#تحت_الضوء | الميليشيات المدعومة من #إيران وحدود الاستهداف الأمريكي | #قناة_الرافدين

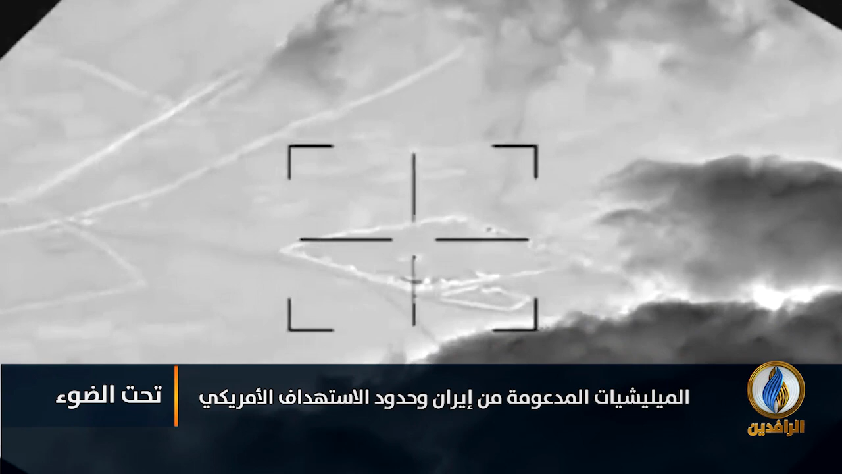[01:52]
موقع للميليشيات في جرف الصخر ببابل ومطار كربلا ومقار أخرى في